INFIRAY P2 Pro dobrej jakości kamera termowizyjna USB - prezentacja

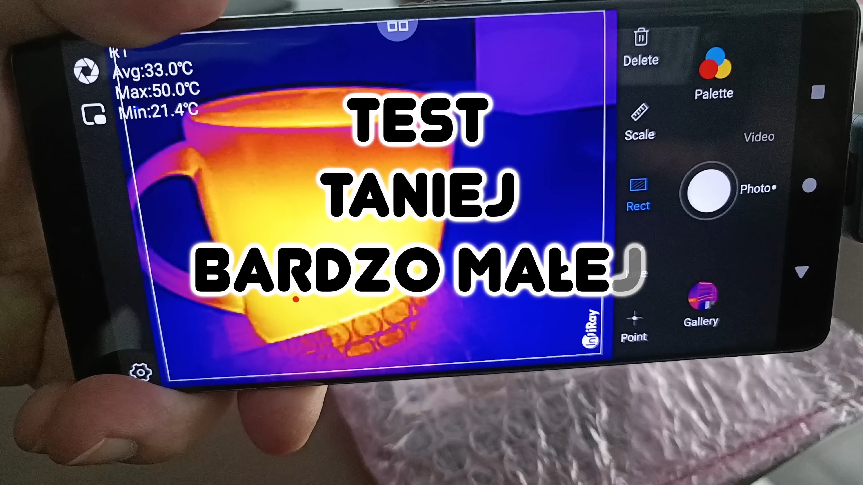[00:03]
On screen: max 50.0°C, min 21.4°C
że posiadanie kamery termowizyjnej jest dość ważne i bardzo potrzebne.
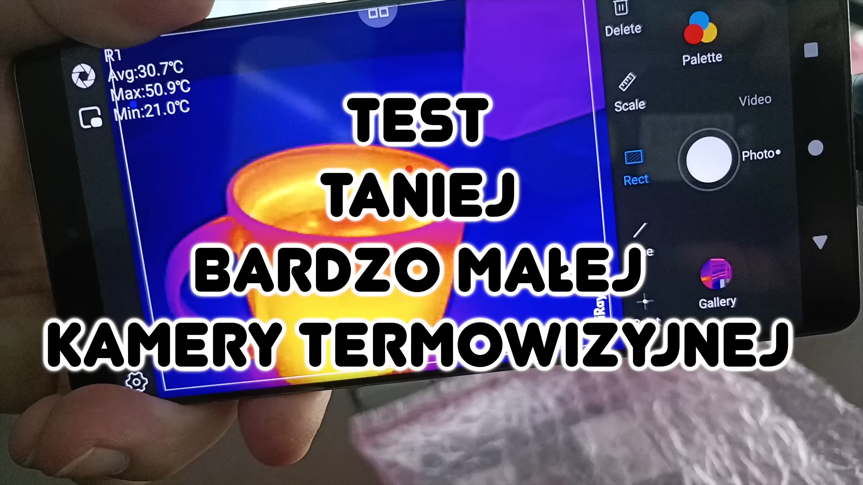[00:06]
On screen: max 50.9°C, min 21.0°C
Niestety cena jest zawsze dość wysoka, ale zobaczcie, znalazłem coś dla Was w cenie 1100 zł.
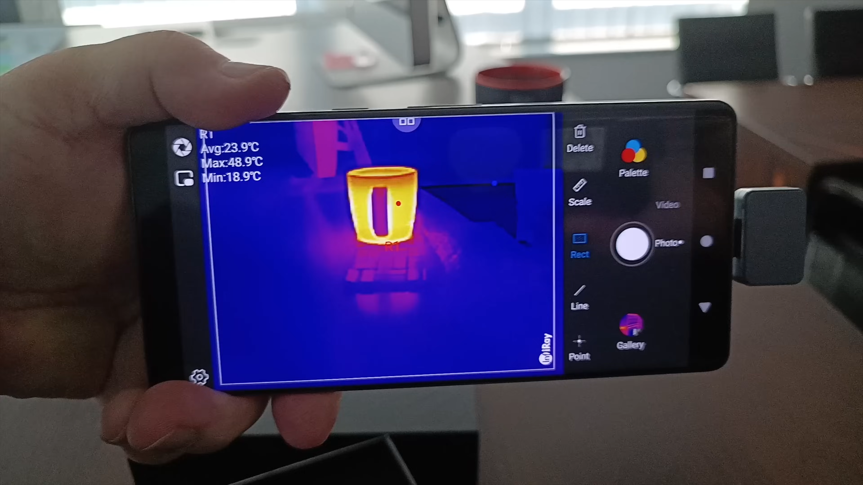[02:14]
On screen: max 48.9°C, min 18.9°C
I możemy przy pomocy programu już obserwować świat w termowizji.
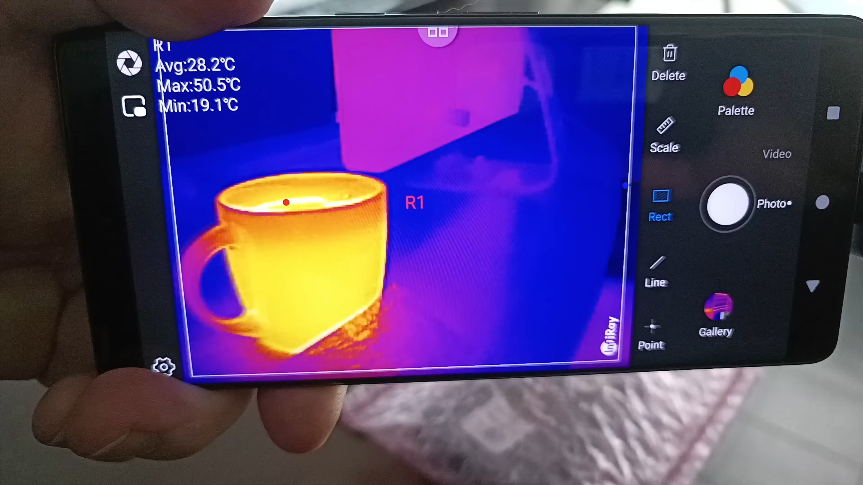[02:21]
On screen: max 50.5°C, min 19.1°C
z kawą i z lewym górnym rogu otrzymujemy informacje o temperaturze maksymalnej, minimalnej, średniej.
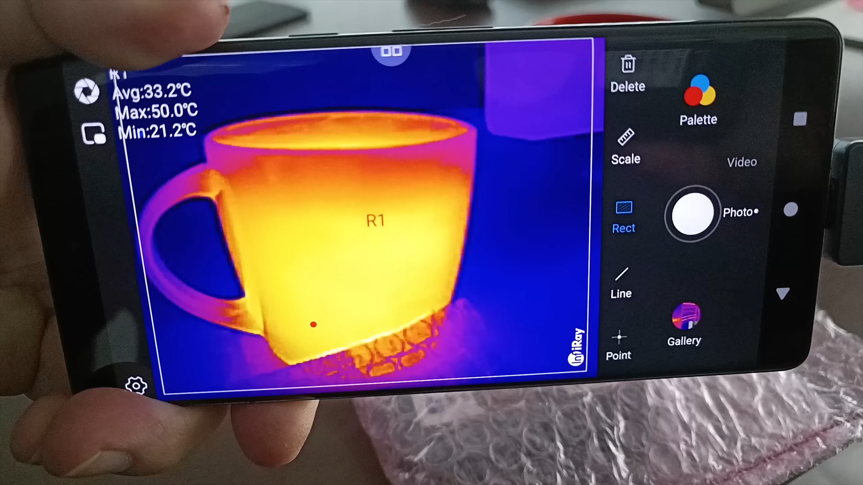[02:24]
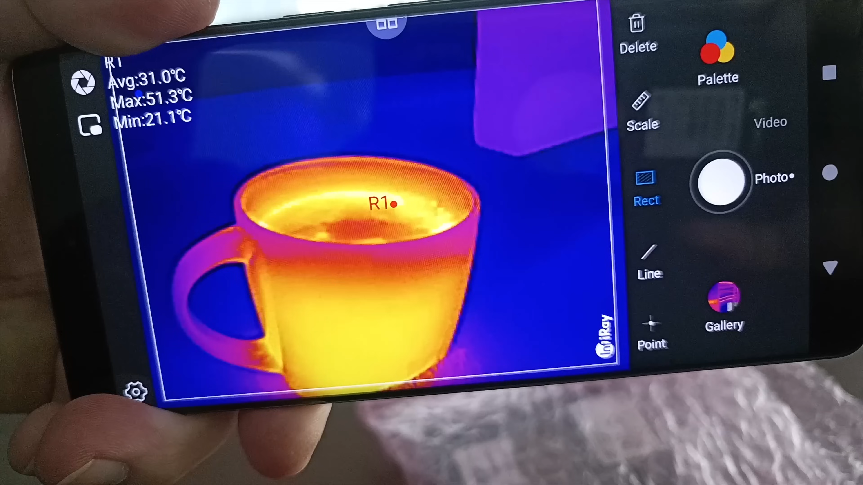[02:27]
On screen: max 51.3°C, min 21.1°C
Jeżeli bawimy się w elektronikę, tak wygląda mniej więcej obraz.
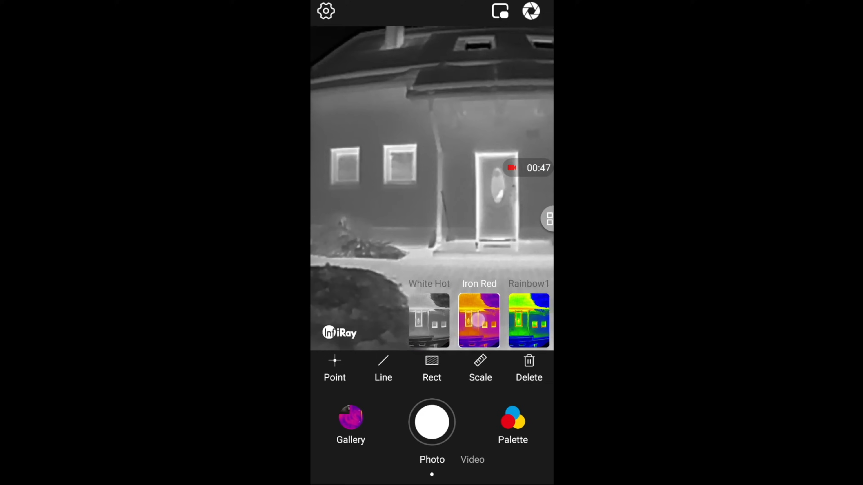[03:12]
W nocy dużo nie widzimy, ale zawsze jakiś jest podgląd, który umożliwia nam zlokalizowanie sobie naszego obiektu. To paleta kolorów w zależności, co potrzebujemy, jaki kontrast, jakie ustawienia, co badamy.
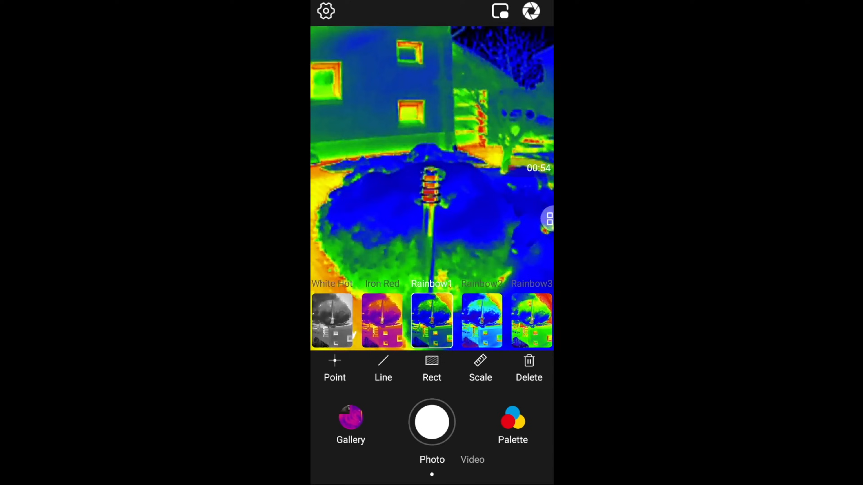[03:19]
Możemy sobie zmienić po prostu te kolory.
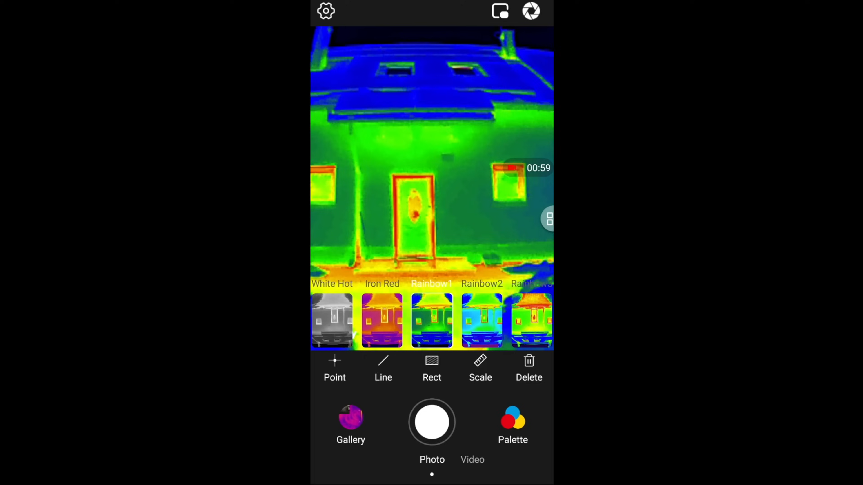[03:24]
Jak widzicie, jedne są bardziej wyraziste, drugie są mniej wyraziste, są też czarno-białe. Ustawiamy sobie trzy tryby badania temperatury. Punktowy, liniowy lub powierzchniowy.
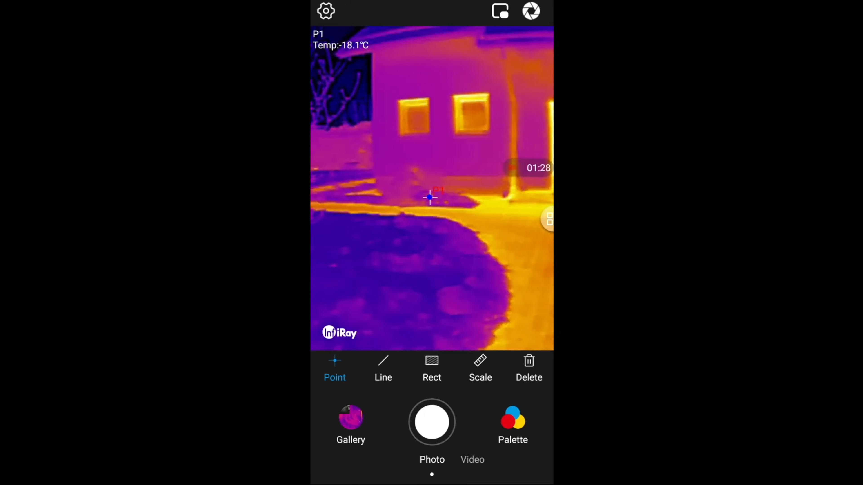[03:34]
On screen: spot -18.1°C
Teraz mam punktowy. Oczywiście możemy wiele punktów zdefiniować.
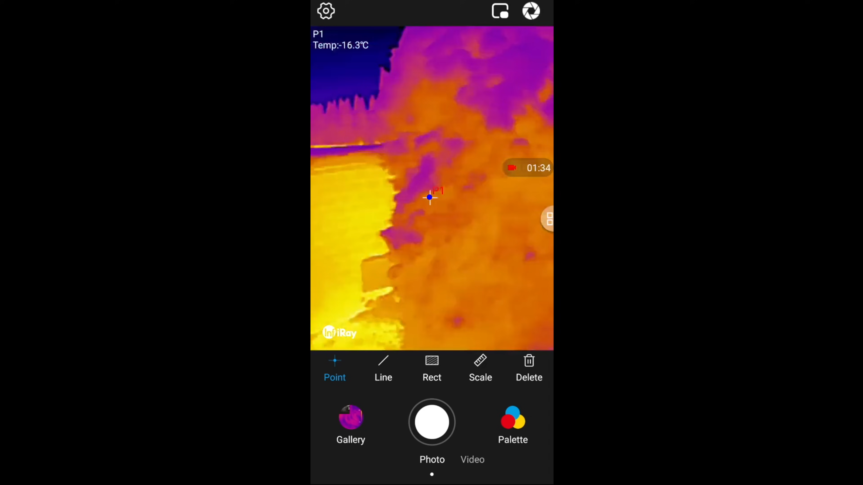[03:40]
On screen: spot -16.3°C
Ja zdefiniowałem jeden punkt na tym filmiku.
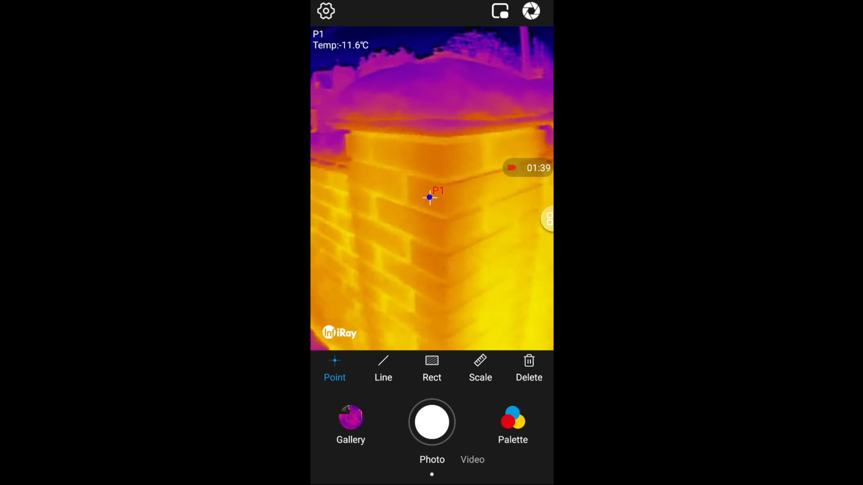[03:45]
On screen: spot -11.6°C
I lewy górny ruch pokazuje Wam aktualną temperaturę, jaka jest. Teraz ustawiłem tryb powierzchniowy i w tym trybie powierzchniowym są dwa punkty zamknięte, które wskazują maksymalną i minimalną temperaturę w tym zakresie. Mamy w prawym górnym rogu guzik kalibracji,
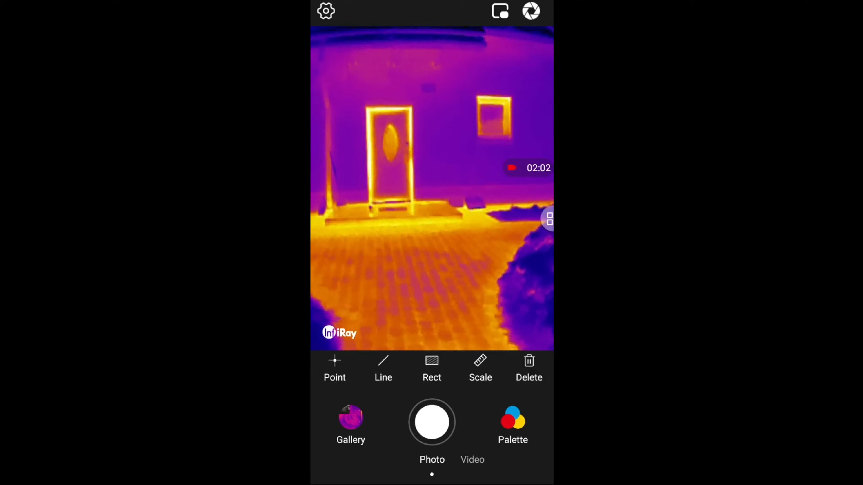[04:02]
który należy używać, żeby właśnie temperatura była prawidłowa.
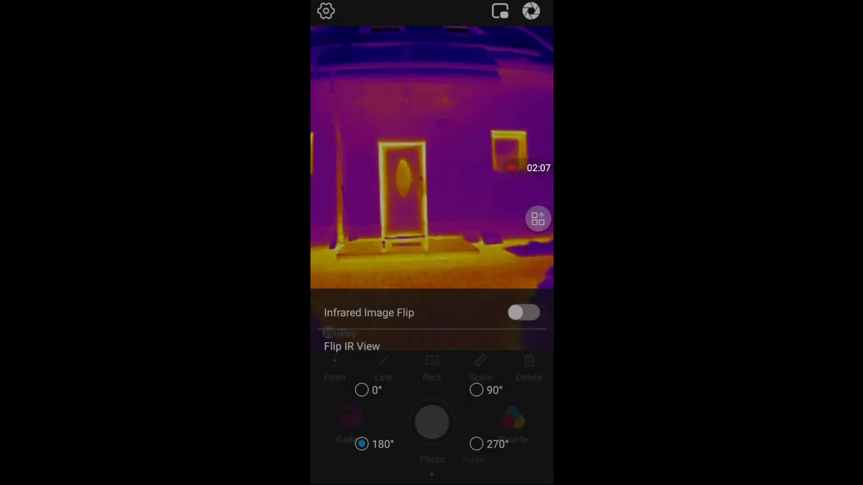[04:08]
Ponieważ kamera po wyjściu na zewnątrz się mi chłodziła i przez to rozkalibrowała, mogę ustawić obraz w dowolnej z czterech płaszczyzn.
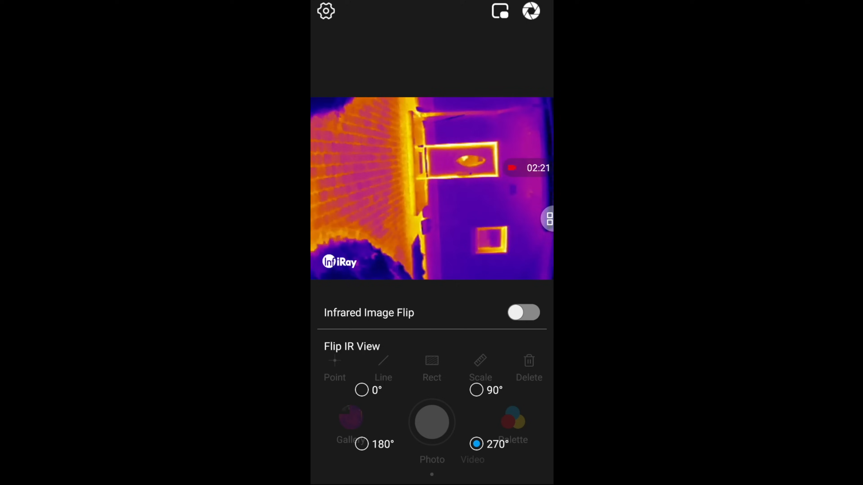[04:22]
To jest o tyle istotne, że w zależności jak podłączymy sobie kamerę, to może być do góry nogami, może być bokiem, możemy też filmować bokiem. Także tutaj ustawienie, trzymanie przez nas telefonu komórkowego nie ma znaczenia, ponieważ to można zmienić.
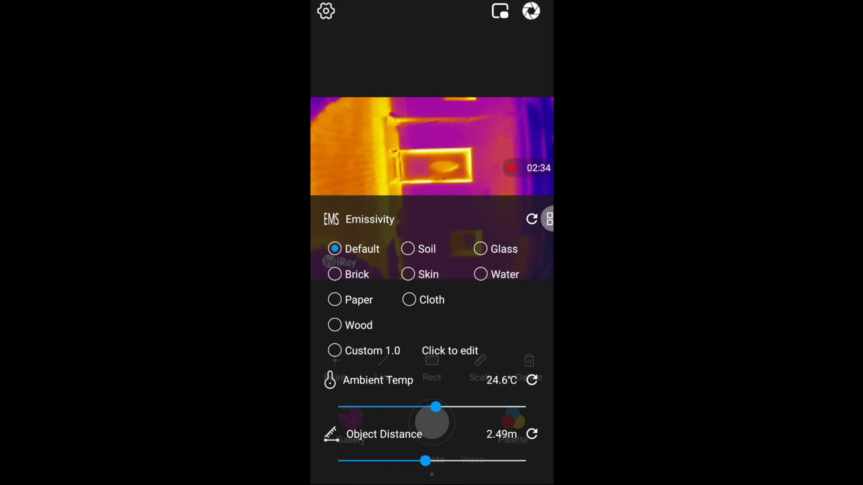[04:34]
Ustawienie emisyjności w zależności od rodzajów materiału, możemy też ustawić sobie kontrasty i jasność obrazu.
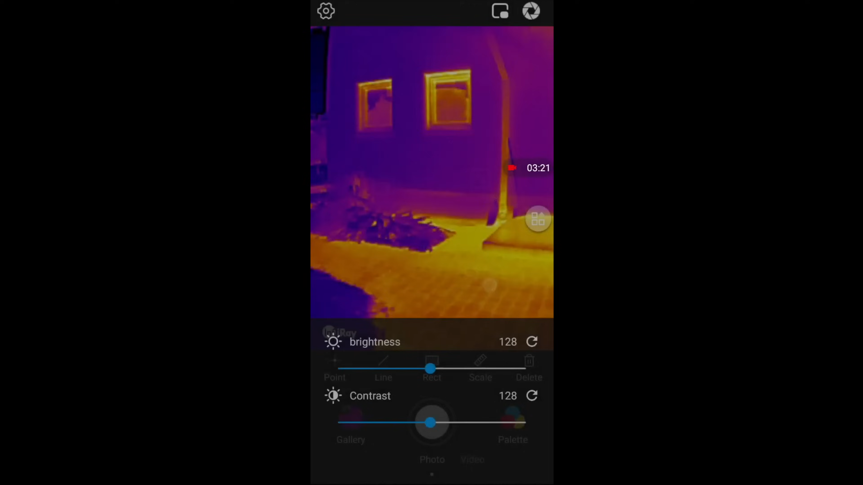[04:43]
To sytuacja, kiedy chcemy jakiś element dokładnie zbadać, jeżeli chodzi o jego temperaturę.